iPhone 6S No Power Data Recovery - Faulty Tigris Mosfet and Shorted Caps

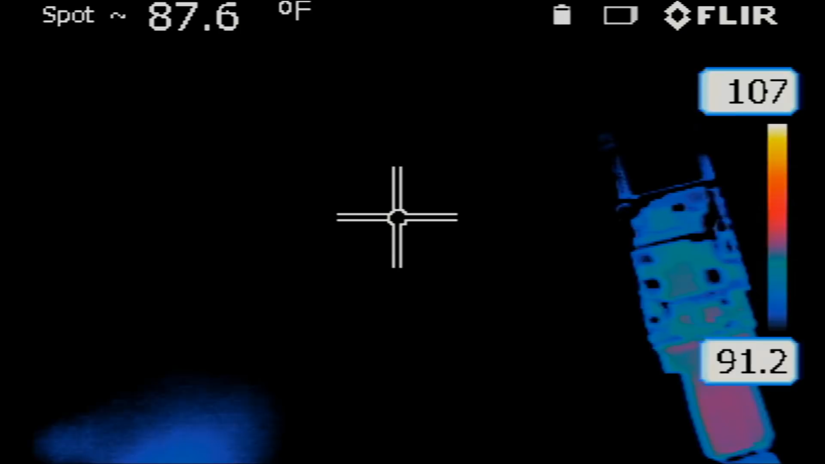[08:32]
On screen: spot 87.6°F
okay so we still have a short on the board the short was released when we took out the MOSFET but now that we put the MOSFET back the short came back let me power it on and look at the thermal cam we see two areas heating up we have this area here on top what's this